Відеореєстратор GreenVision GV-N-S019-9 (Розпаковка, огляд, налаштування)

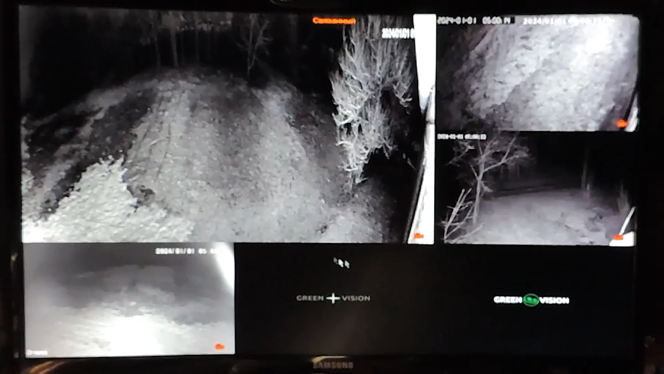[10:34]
І формально на цьому У нас Налаштування вже завершено Камери в нас додавлені Можем вибрати Макет екрана Чотири камери Шість камер Девять Десять У мене чотири камери Тому можна вибрати Ось такий макет По налаштуваннях Сильно зупинятися не буду Тому що їх тут дуже багато Є налаштування загальні І є налаштування конкретно По кожній камері Налаштування по кожній камері Вибравши потрібну камеру Крутиться їм правою кнопкою
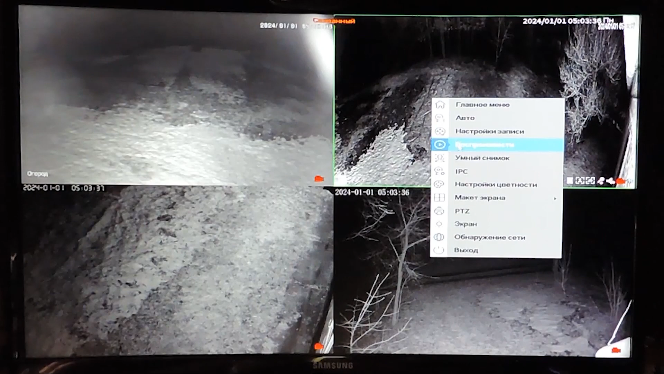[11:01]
мишки І в нас тут можна вибрати Налаштування Кольору Під кожну камеру Різкості Також можна вибрати Налаштування Кодування
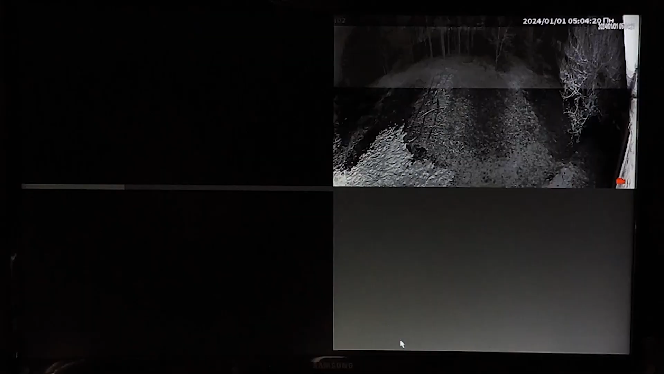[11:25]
Ці налаштування залежать від типу камер Які ви використовуєте Тому індивідуальні налаштування Не завжди доступні для деяких камер Наприклад, для цієї камери Якщо ми виберемо Не вдалося отримати конфігурацію Тому що ця камера не підтримує додаткові налаштування Також конкретно по кожній камері ми можемо Передивитися відеозаписи Зробити знімок Налаштувати відеозапис
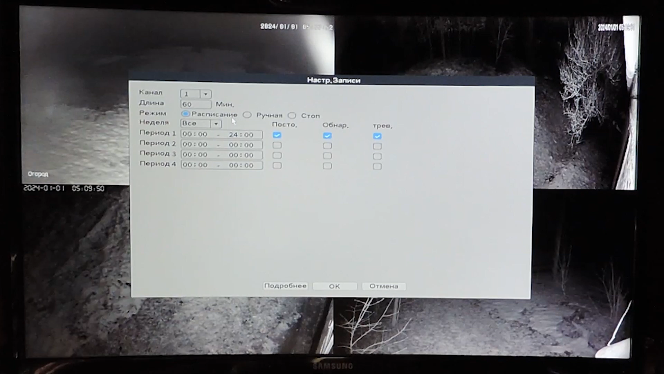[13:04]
запис за розкладом В мене налаштовано По всім каналам запис цілодобовий Далі йдуть налаштування мережі Тут нас IP адреса Тип підключення Медіапорти
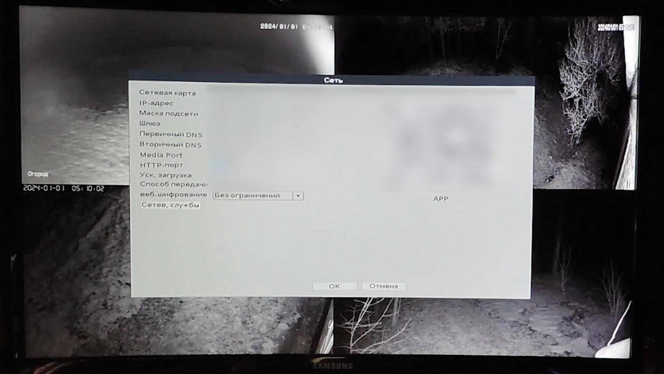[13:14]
Налаштування дати і часу Ну це ми вже зробили під час Першого ввімкнення відеорегестратора Тут ми можемо налаштувати камери Так як ви хочете бачити їх на екрані свого монітора Якщо вас не влаштовують заводські налаштування Знімаєте галочку автомакет І можете налаштувати так камери як ви хочете
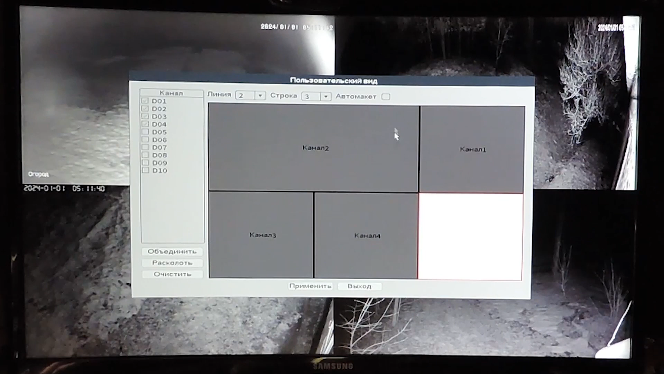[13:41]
Налаштування Загальні Тут у нас можна змінити ім'я Відеорегестратора Мови інтерфейсу І також можна налаштувати Що робити коли буде заповнений повністю жорсткий диск В мене налаштовано на перезапис Відповідно старі записи видаляються А нові будуть писатися поверх старих
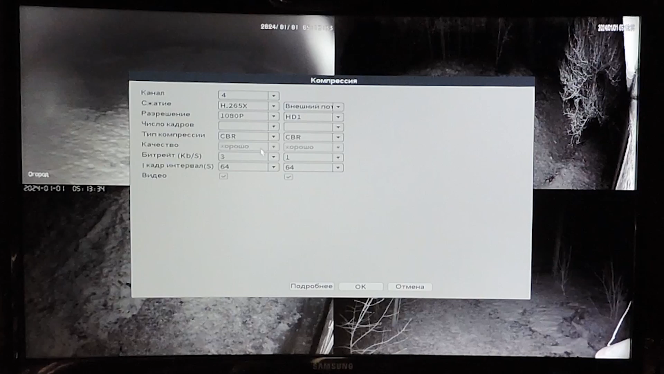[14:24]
Компресія Тут ми по кожному каналу По кожній камері можемо вибрати Тип стиснення відео Розширення відео якщо можна Тип компресії Якість Битрейт І кількість кадрів Архівація Тут можна зберігати відео Які ви хочете зберегти на тривалий термін У налаштування фото ви можете випкнути захват Відповідно під час тривоги Буде робитися фото і або зберігатиметься просто в пам'яті Або буде відправлятися додатково вам ще й на електронну пошту
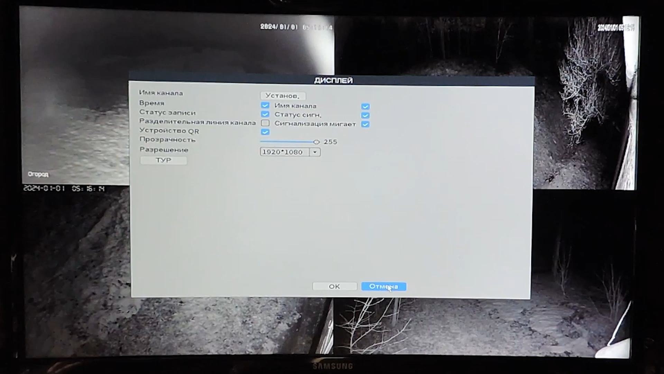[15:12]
Мені це не потрібно тому що мене все рівно ведеться цілодобовий відеозапис Налаштування дисплея ми вибираємо Розширення дисплея і ще буде відображатися Ім'я каналу Статус запису Статус сигналізації І інші налаштування В облікових записах в мене один обліковий запис Це мій адмін Я можу керувати камерами Видаляти Добавляти їх Якщо ви хочете додати користувача Відповідно Добавляєте Користувача Надаєте йому різні права Або просто перегляд зображень Або перегляд
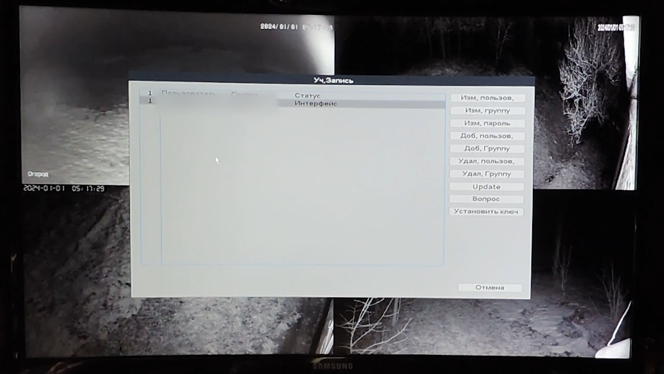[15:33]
зображень З можливостю добавлення і видаляння камер У налаштуваннях Тривоги Смарт-оповіщення У смарт-оповіщеннях ми вибираємо По кожному каналу Виявлення людей І якщо людину в камері виявлено То відповідно йде запис на камеру І на телефон Приходить Сигнал тривоги